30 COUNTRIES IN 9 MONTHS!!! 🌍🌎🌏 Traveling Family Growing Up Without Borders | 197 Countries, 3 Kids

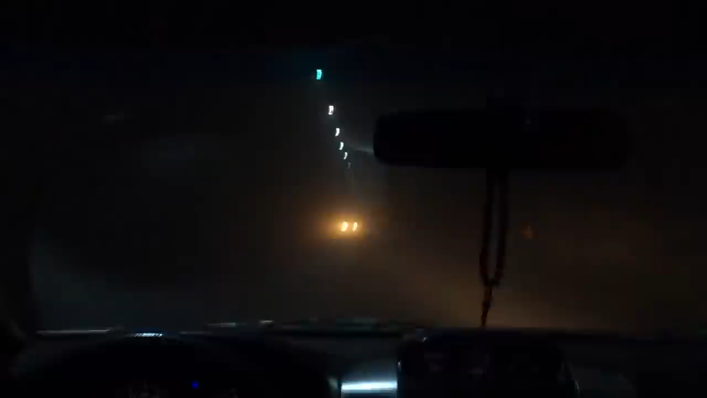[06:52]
dusty and there's no light inside of it probably no air filters and it's five kilometers long